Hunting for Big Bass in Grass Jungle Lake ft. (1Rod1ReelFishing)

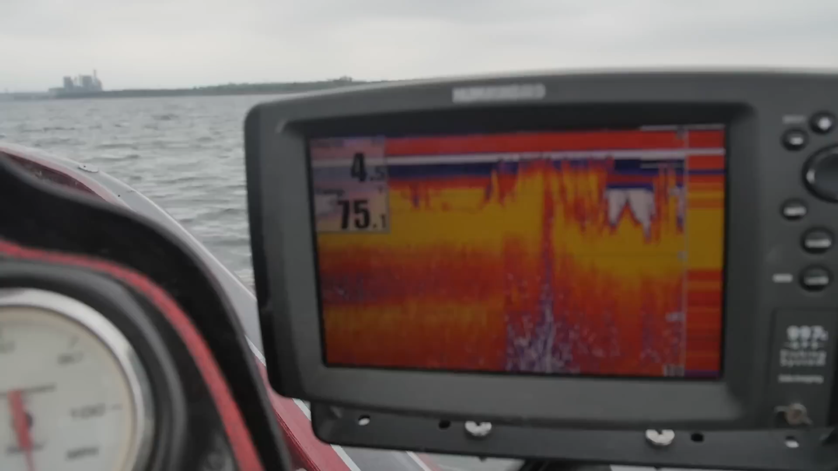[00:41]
lake in a very long time but as you can see lots
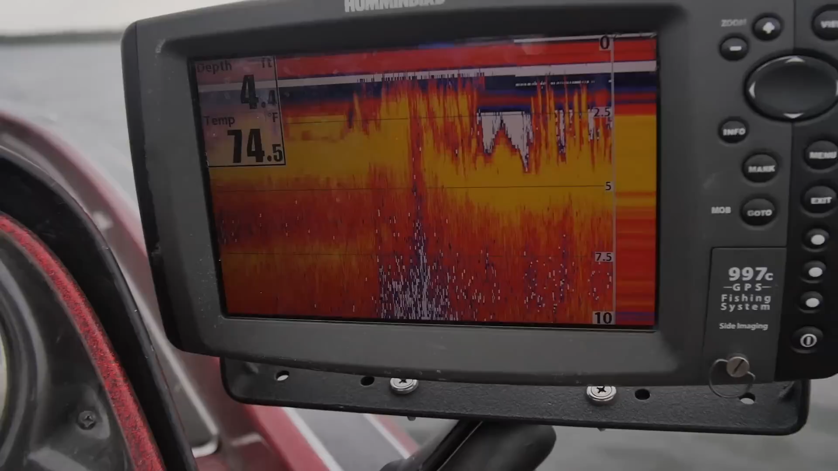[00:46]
On screen: depth 4.4 ft, water 74.5°F
of grass in here all right we're gonna start out with maybe some moving baits around the top of